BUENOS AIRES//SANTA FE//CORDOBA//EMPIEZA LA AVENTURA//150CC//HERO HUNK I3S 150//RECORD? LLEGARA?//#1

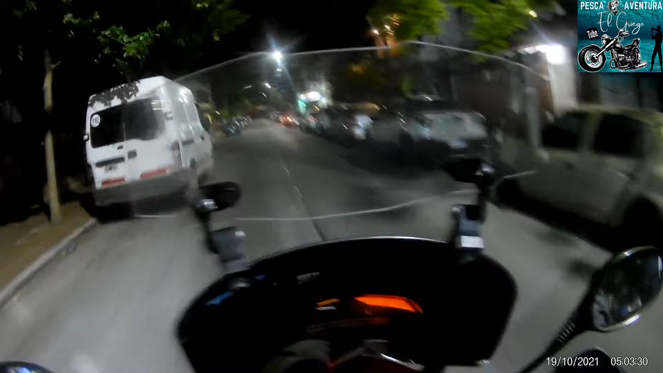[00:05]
Ahora sí, amigos, empieza esta nueva aventura, si Dios quiere.
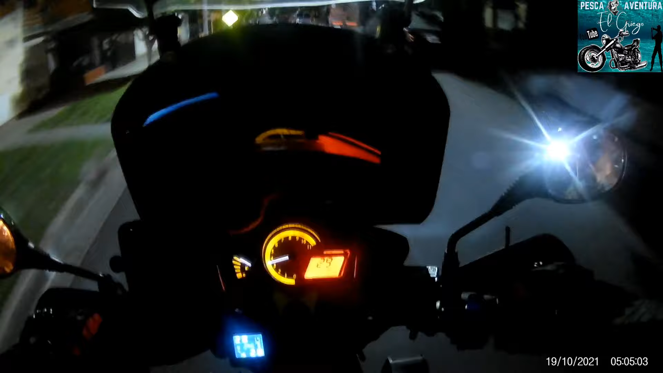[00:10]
Son las 5 de la mañana. Vamos a ver cómo está.
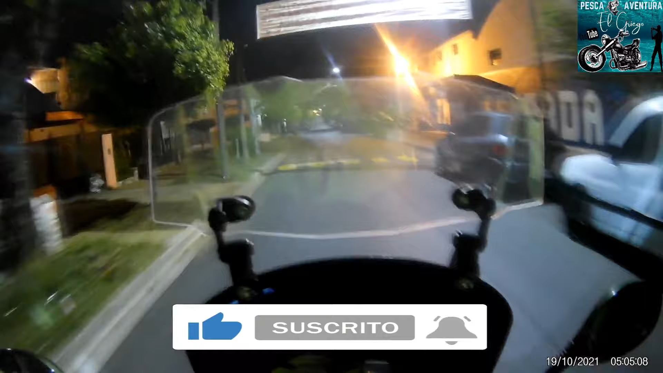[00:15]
Está bastante fresco, pero todavía no salimos